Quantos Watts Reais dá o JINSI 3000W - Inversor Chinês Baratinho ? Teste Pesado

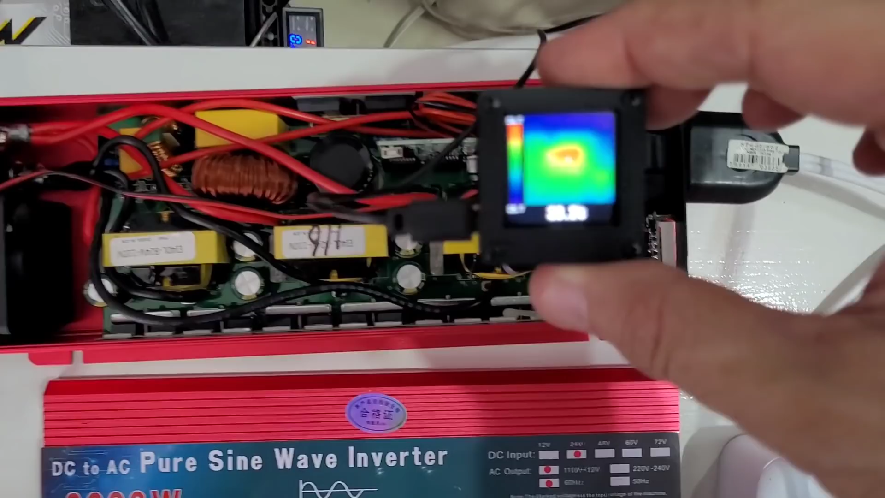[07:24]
alguns componentes chegando a quase 40 graus vamos olhar aqui vamos mirar bem certinho
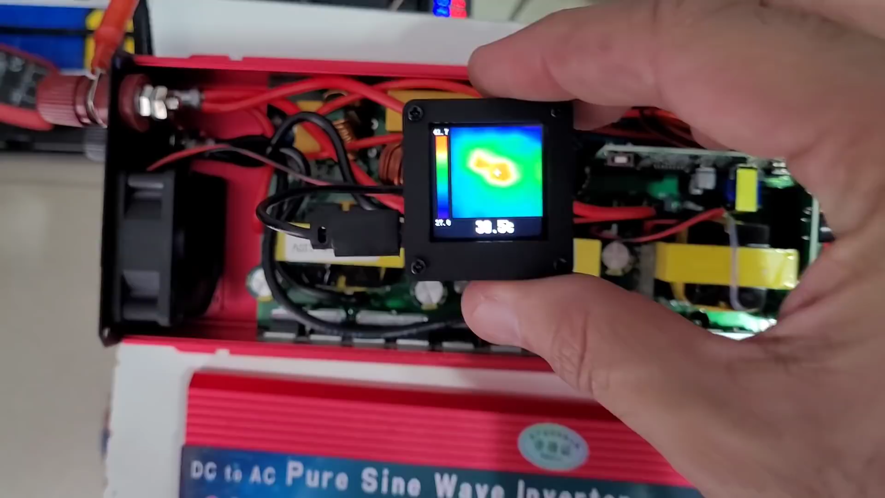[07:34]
39 aqui nós estamos perto da bobina de elevação de elevação de tensão da primeira parte da fonte e aqui próximo aos mosfetes de saída já batendo aí 40 e 40 graus 40 41 não vejo outro aquecimento só a bobina primária e
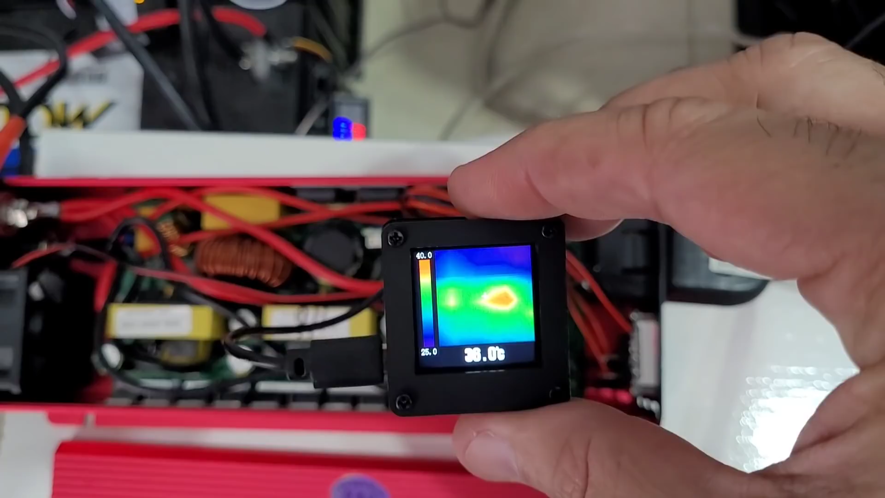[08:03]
um mosfete de saída vamos botar mais uma cargazinha
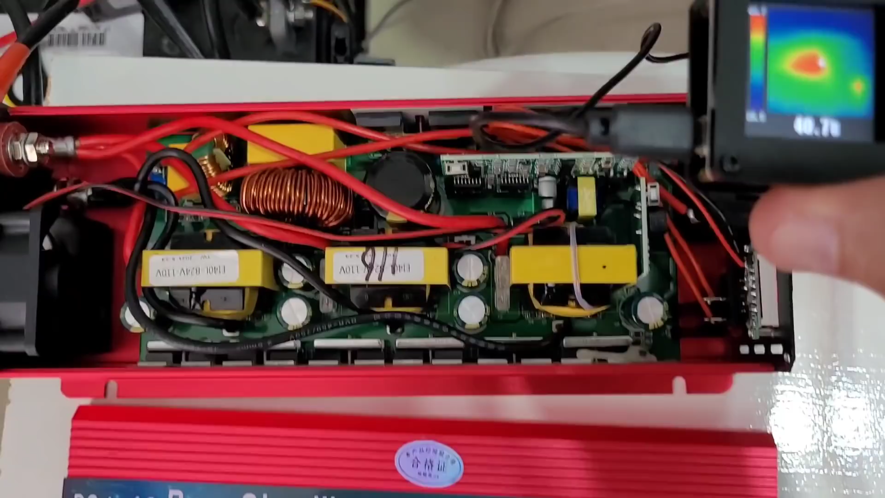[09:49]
na bobina e no pé isso aí dá um aquecimento vinho aparente
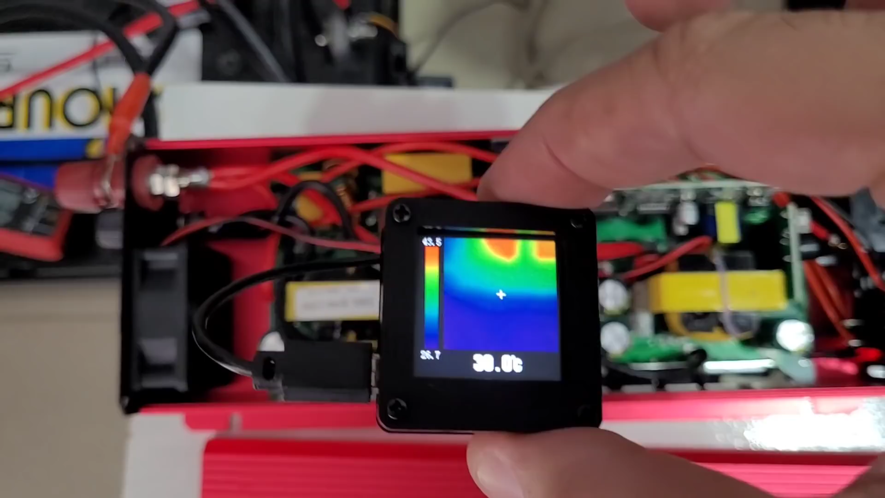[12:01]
os mosfetes saída já aquecendo por enquanto os outros componentes não mas vejam
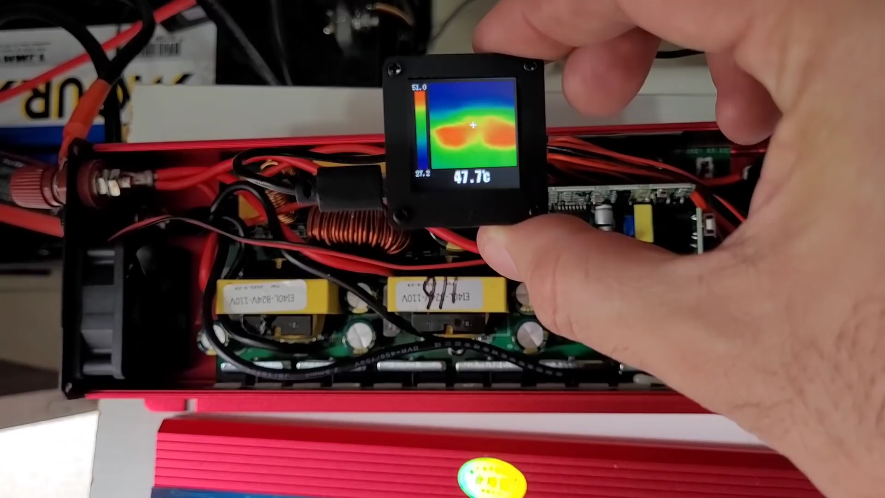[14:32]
On screen: spot 47.7°C
os fetes todos aqueceram veja que agora não é mais um ponto todos eles aqueceram mais de 50 graus temos aí o aquecimento agora é geral aqui na saída dos fetes de potência ou seja na horazinha do pico aí com 800 watts já tava mais de 50 graus na saída quando passou para